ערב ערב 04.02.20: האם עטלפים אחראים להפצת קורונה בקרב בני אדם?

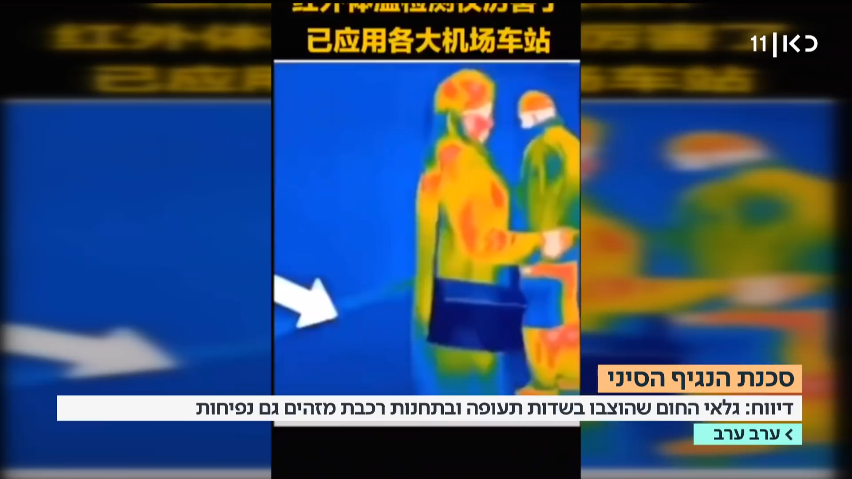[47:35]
אנשים, כן, מפריחים, לא, צריך להסביר, זה מצלמות טרמיות, כן?
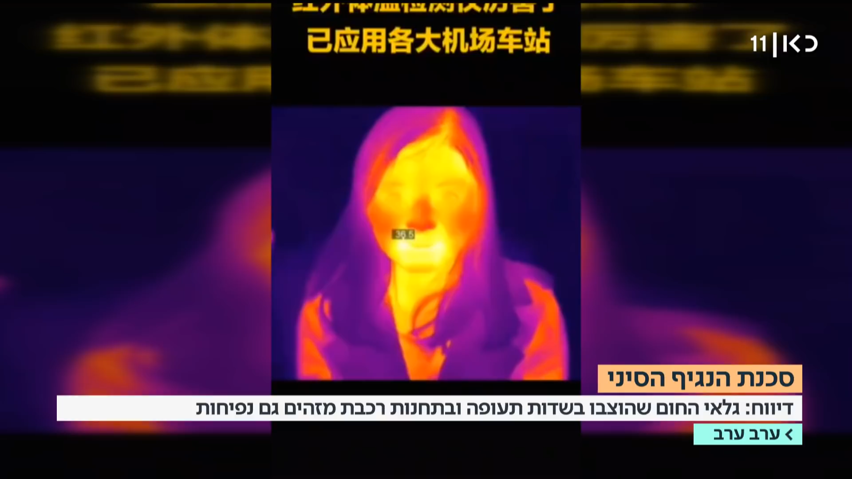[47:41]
אלו מצלמות טרמיות של חום.
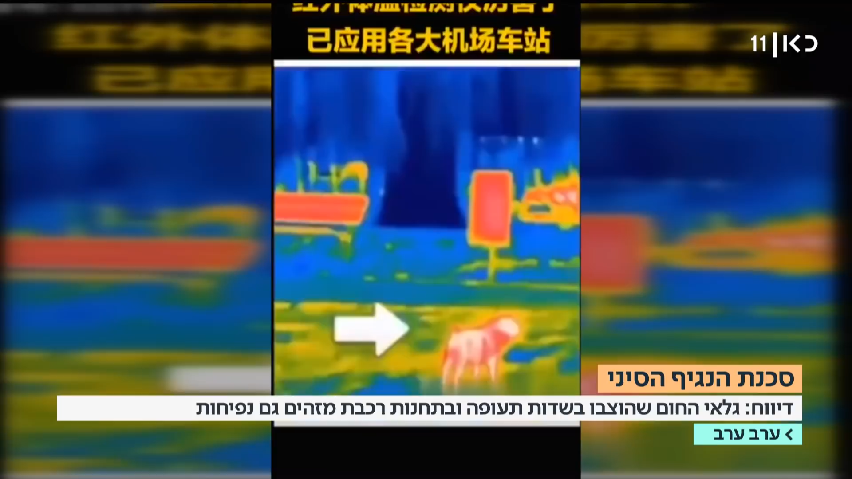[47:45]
שמתתמשים בהם כדי למצוא אנשים שהם מפיצים חום גבוה מדי. בעיקר במסופי תחבורה גדולים, כמו תחנות רכבת, וכמו זדות תעופה.
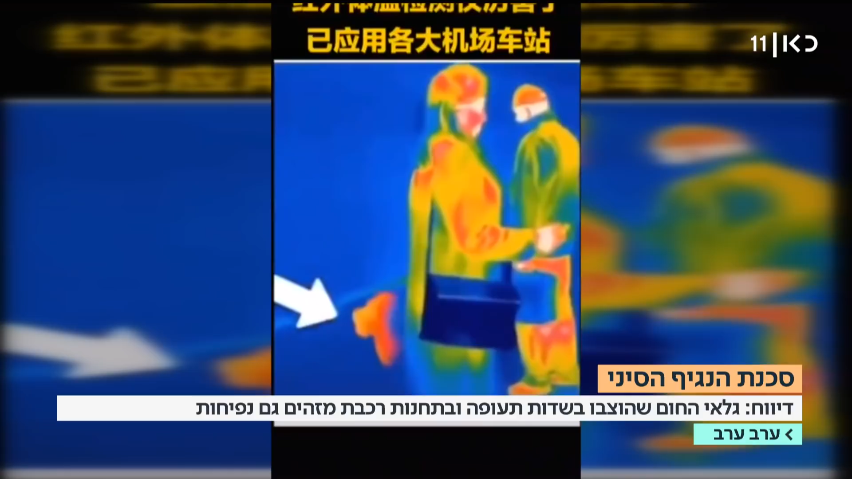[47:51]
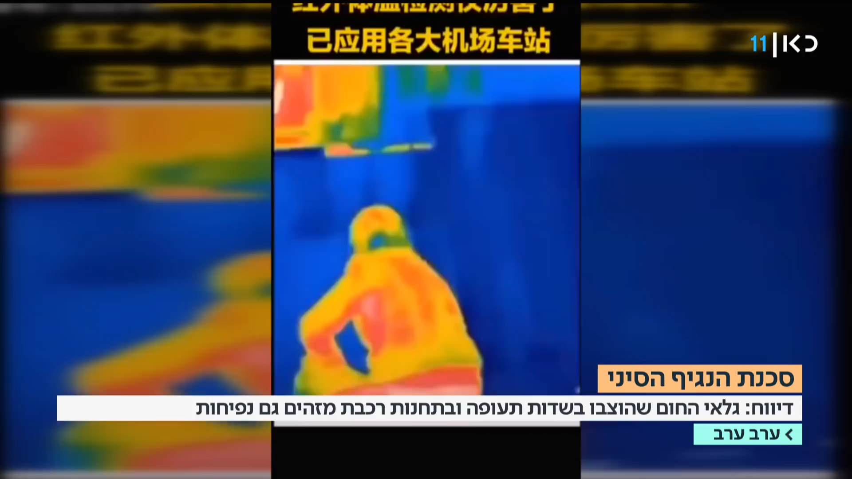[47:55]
עכשיו, המצלמות הטרמיות האלה, הם בעצם רואות הכל, מי הפסיכופט, למשל את הדבר, כן, שמסומן בחץ.
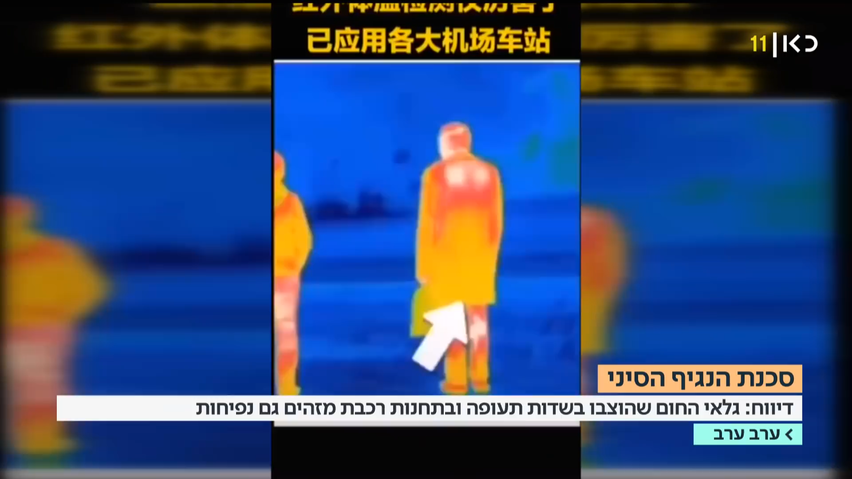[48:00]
עכשיו, מי הפסיכופט, אמרנו, כן, זה העיתון הרשמי של המפלגה, שופר המפלגה,
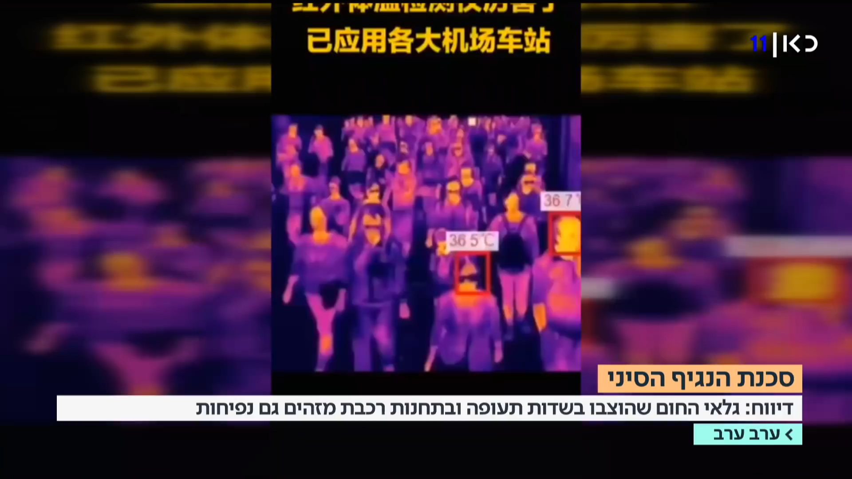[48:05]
גלובל טיימס, עיתון סיני, שככה מייצא את עצמו לכל העולם, באגלית.
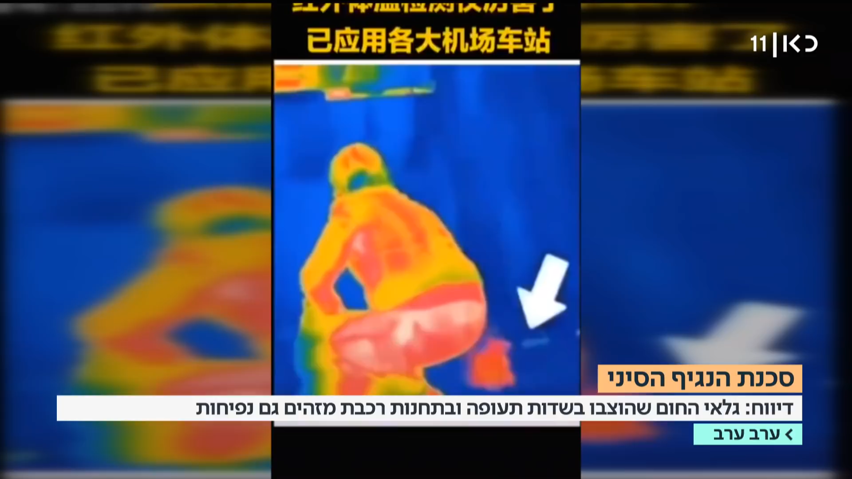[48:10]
עכשיו, לא רק שהם מראים לנו את הביצוע של הדבר הזה, כן,